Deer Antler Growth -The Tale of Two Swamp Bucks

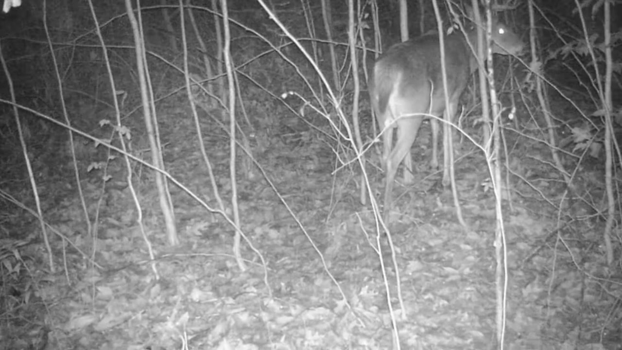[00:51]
But no matter your view on antlers it is really interesting to look at how they grow. I had the opportunity to learn something about antler growth in two specific bucks on public land in a swamp setting.
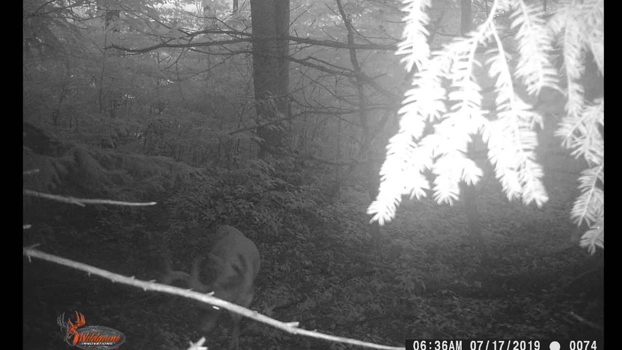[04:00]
This image is from July 17th so just a little bit over a month later than the previous picture. And throughout the images that I got of these two bucks they showed up on average about every third day. But a lot of the pictures because of the sunlight or just they were moving too fast and so they're really blurry didn't turn out well. So this is the first good picture that I have of him after that initial growth in June.
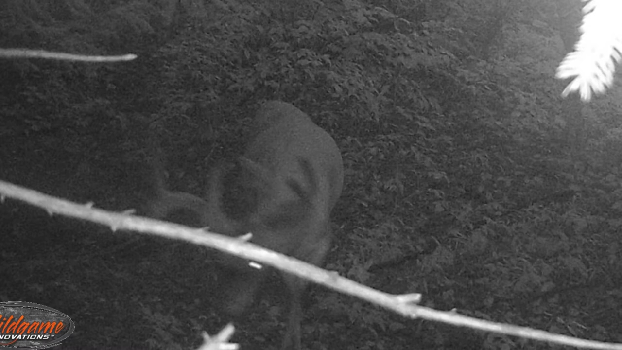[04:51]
And he has incredible mass in his antlers. This next image is from August 29th. So he's still in velvet but he's pretty much done growing. In fact he has been done growing for a number of weeks in large part. But you can see the body size of this deer. I estimate that he's at least five and a half years old, maybe older. You can see the pot belly on him from this angle.
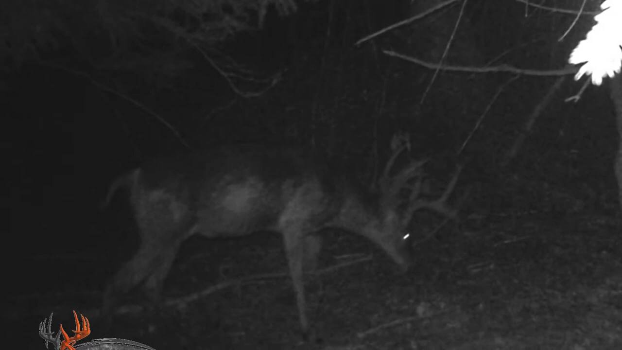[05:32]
And so he has the potential to get much much bigger in body size. Also this gives you a pretty good angle at that left antler and especially the left brow tine. You can see all the protrusions coming out of it. So we fast forward to September 19th and at this point this is the first semi-good quality image that I have of the trash buck after he's shed his velvet. And he is a monster.
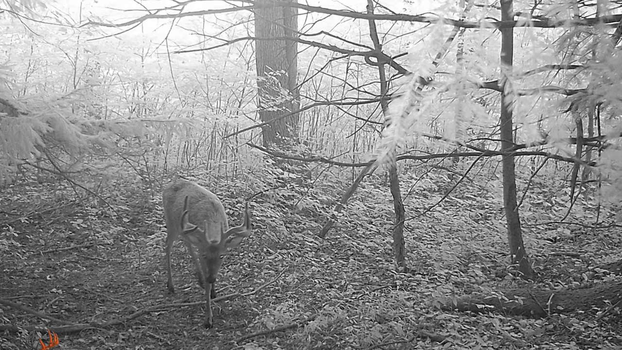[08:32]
unfortunately so many of them are distorted or he's running it's really hard to discern that it's him and so this is kind of the iconic image of the perfect eight while he's in velvet. You can see that little hook at the top not much but very slight on his left brow tine and
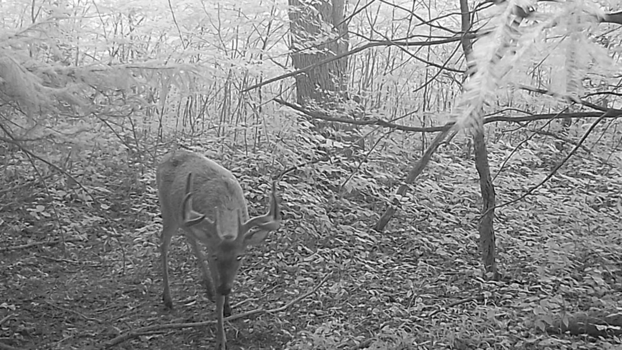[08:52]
you can see that he has put on quite a bit of growth since the last time we've seen him and he now has a rack that's pretty similar to the trash buck. In fact I hate to admit this but for the longest time I actually thought these two bucks were the same buck and it was only after I blew some of the images up and looked at them and studied them really closely that I discerned no they're actually two different bucks of the same size using this area.
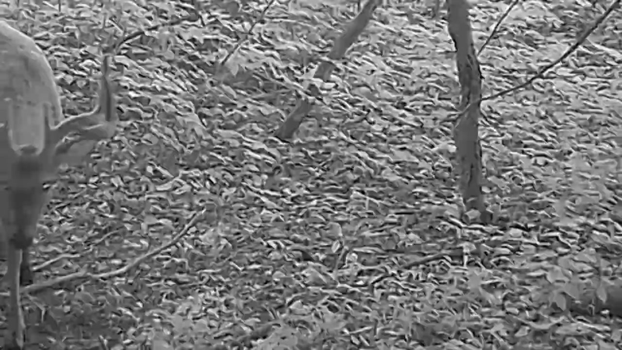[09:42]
About a month later on September 18th here is the perfect eight and now he has
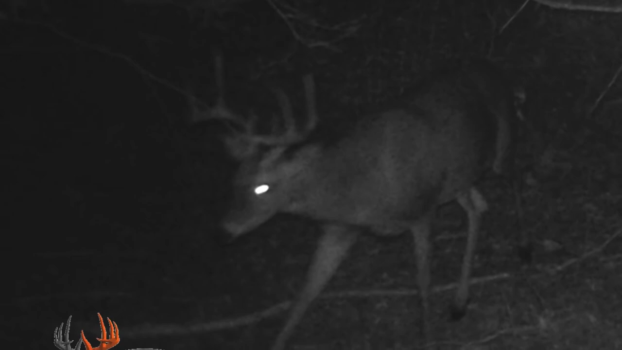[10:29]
but he's a really nice buck as you can tell.